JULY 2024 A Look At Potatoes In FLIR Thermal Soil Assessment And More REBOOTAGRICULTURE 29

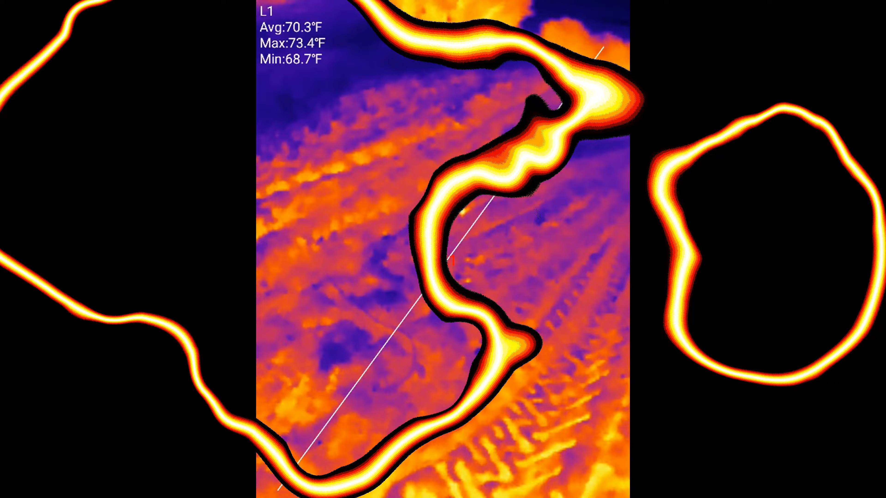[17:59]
On screen: max 73.4°F, min 68.7°F
So one spot here where the bed former caught a few clumps of like organic material, hay, straw, etc., and clumped up. And like you can see where I formed along, and I had to lift up and drop the clump.
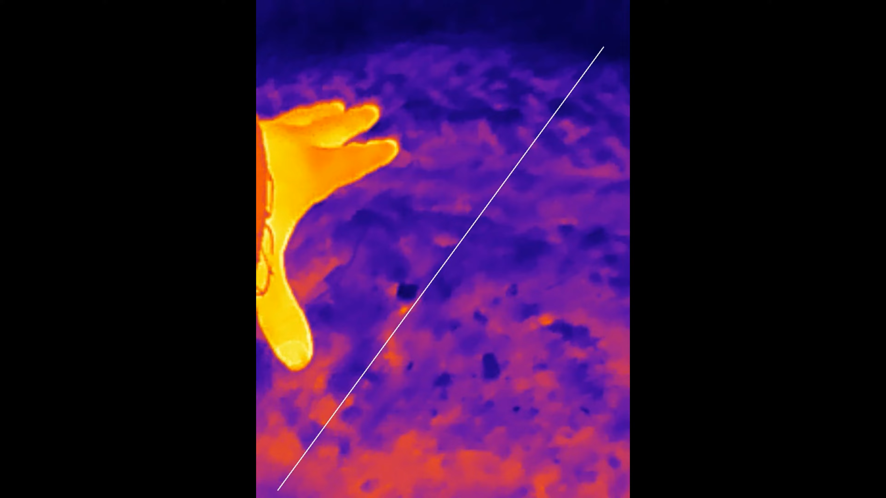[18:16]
But it's interesting how much warmer that clump is with all the organic material is inside of that breaking down. Again, this is a great way to see, you know, that there's microbial activity going on in soils. They look very benign in a normal view, right?
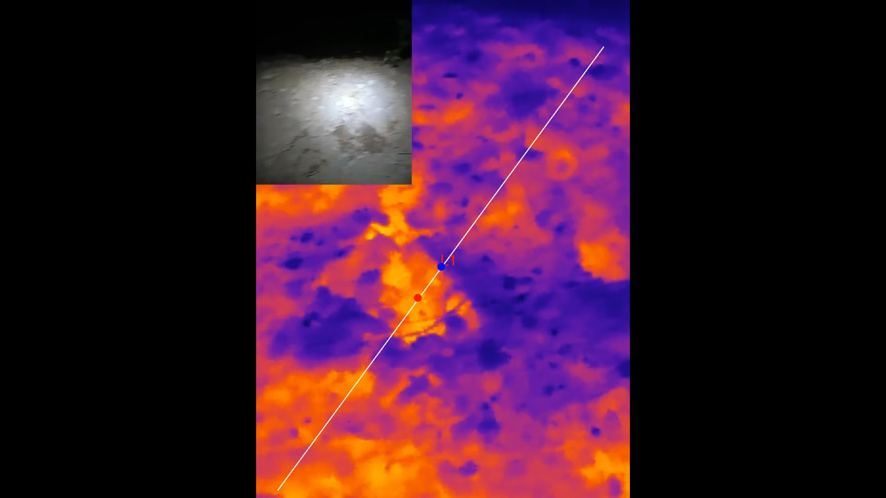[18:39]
You know, I mean, it just looks like soil.
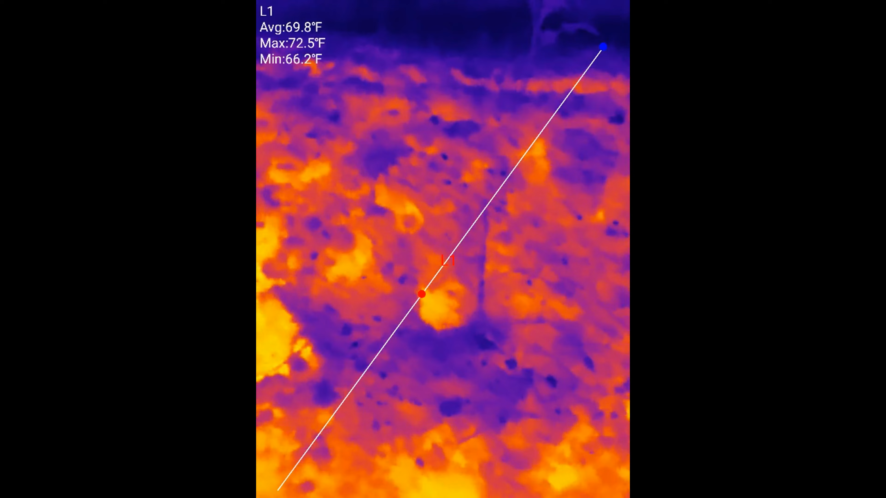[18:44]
On screen: max 72.5°F, min 66.2°F
But when you look at it in the right spectrum, there's a whole lot more to learn.
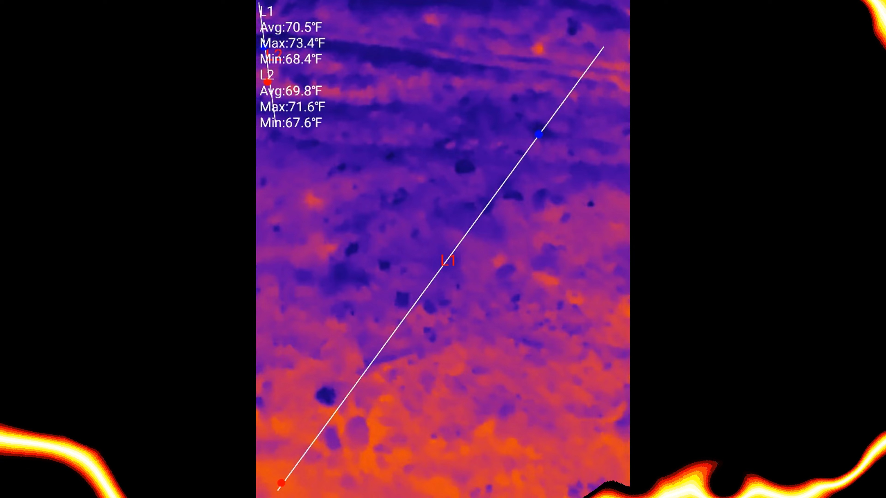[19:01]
So now we'll just look at a few tomato plants on this end.
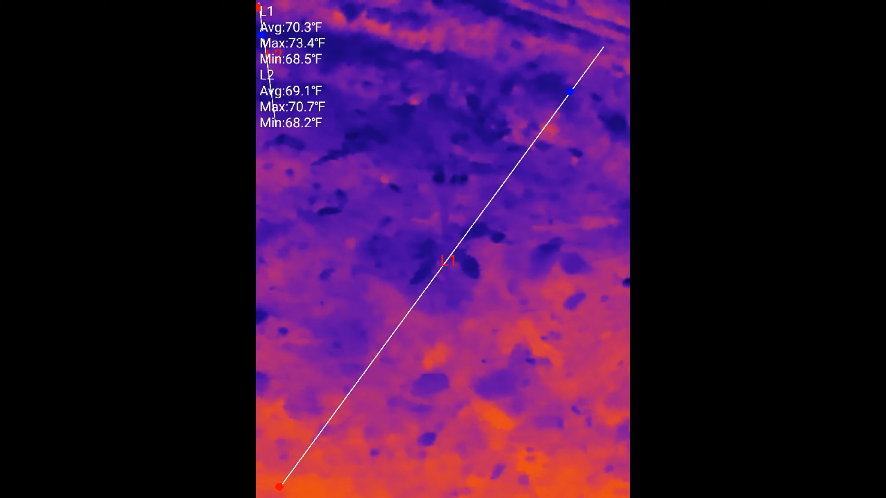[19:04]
Not a tremendous amount of activity around that. Still a fairly small plant.
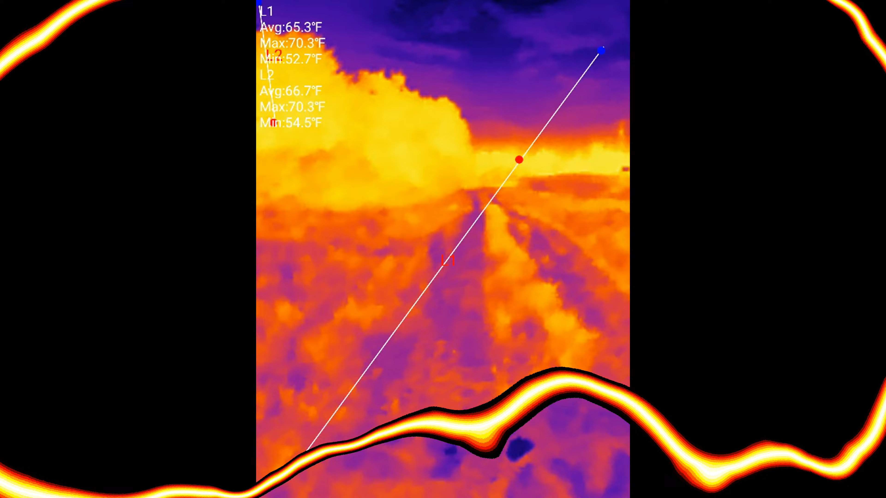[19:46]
Just look at a couple down this end.
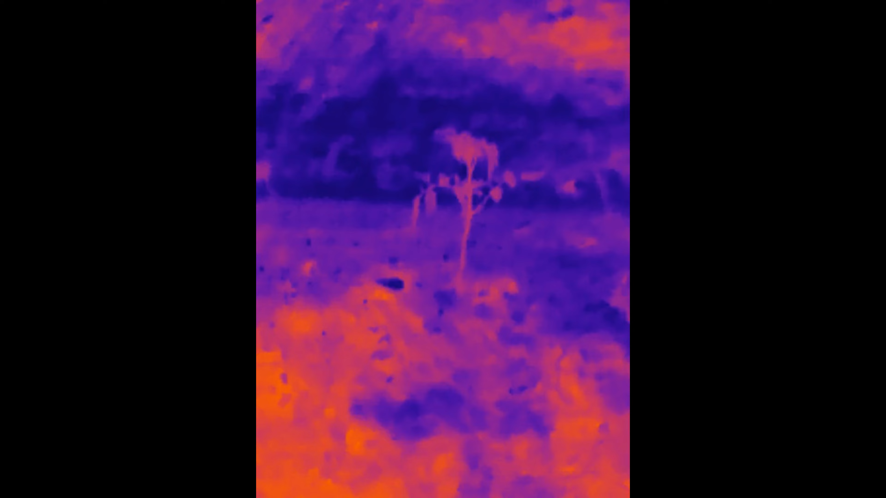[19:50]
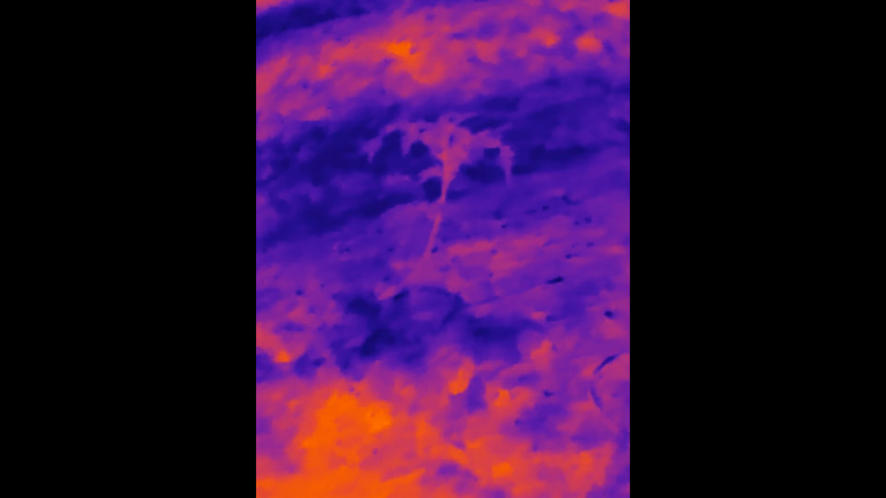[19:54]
Can't say a thing. Can't say I noticed anything super remarkable.
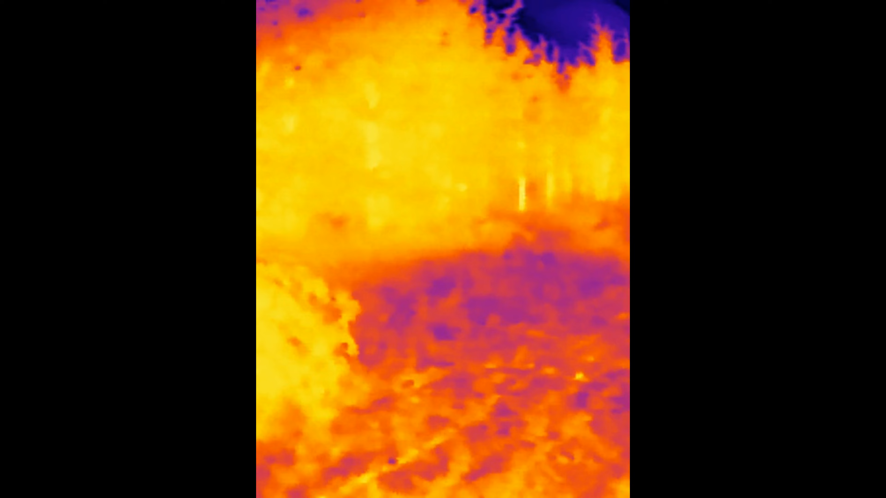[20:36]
This rock ridge and looking at all the cedar poles here.